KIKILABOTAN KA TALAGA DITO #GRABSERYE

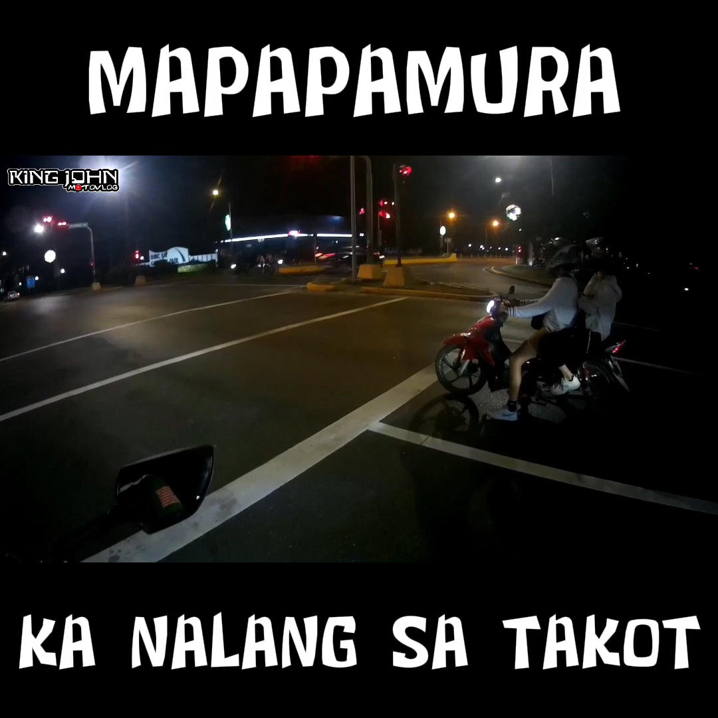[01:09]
Let's go, let's go. A few moments later. Ayun guys. Pabasok na tayo ng labasan road.